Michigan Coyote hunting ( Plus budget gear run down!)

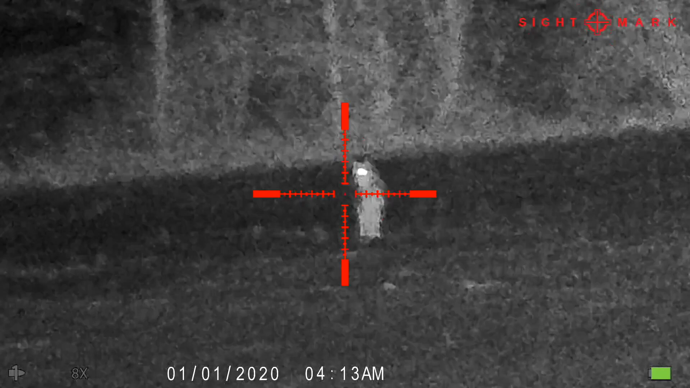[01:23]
It's right now. Do you see him? No, the fence is in my way.
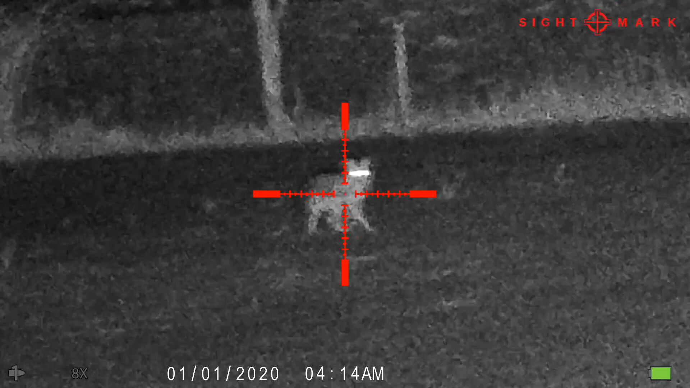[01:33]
Can I shoot him? What? I want to shoot him.
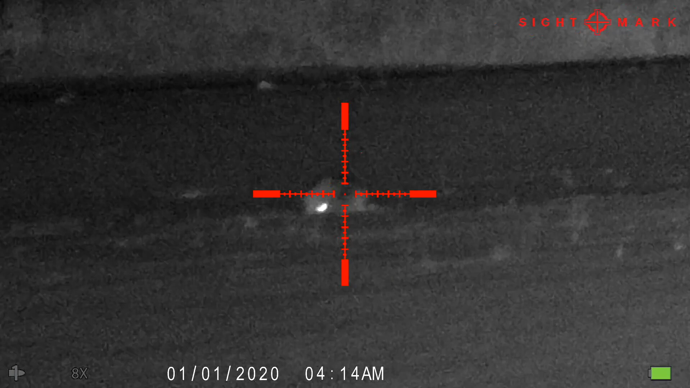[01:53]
Look at your ears. Make sure you get a good shot.
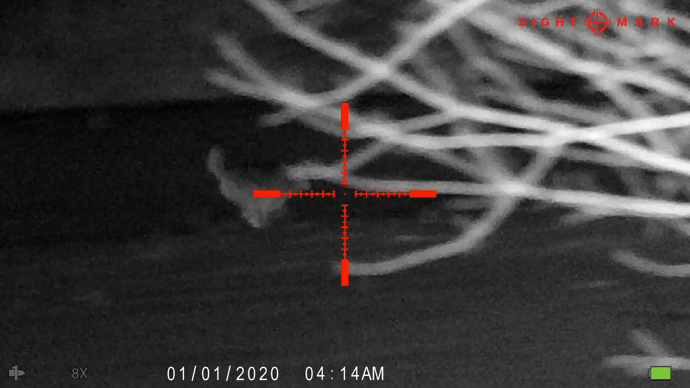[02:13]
He's still up. Just leave him.
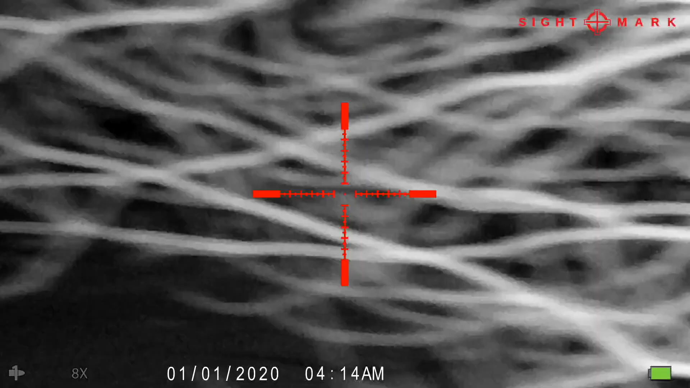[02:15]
He's still fucking up. He's going.
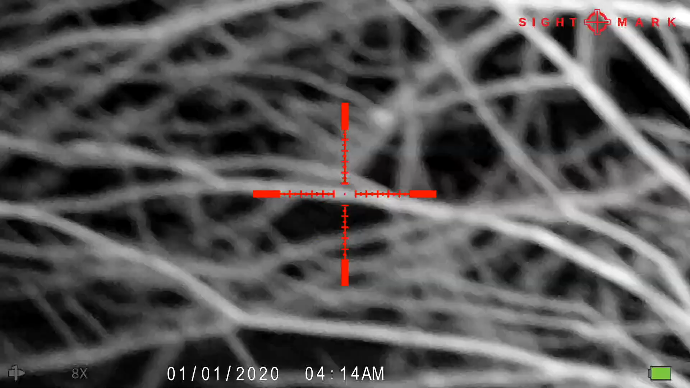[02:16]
It's okay, it's okay. I lost him.
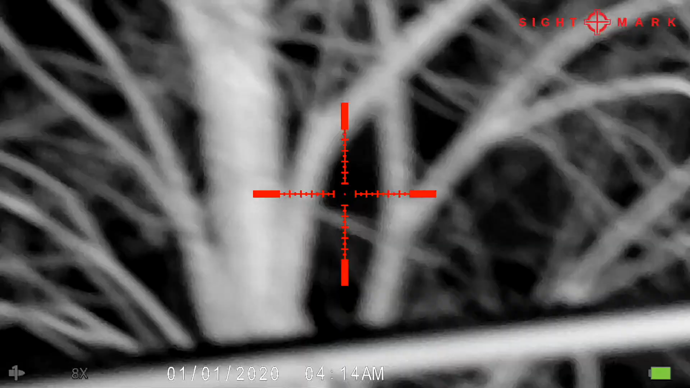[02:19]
I lost him behind the tree.
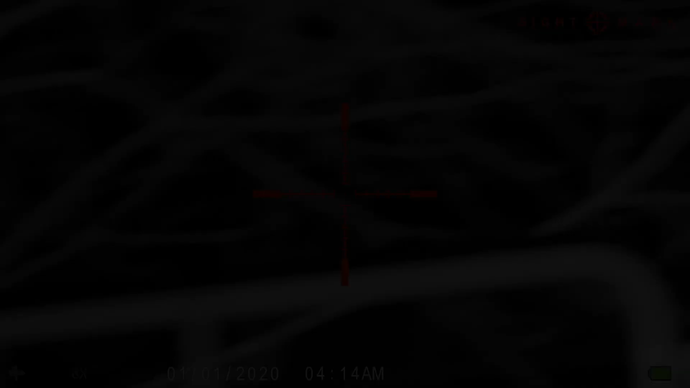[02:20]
Okay, here's where he came in.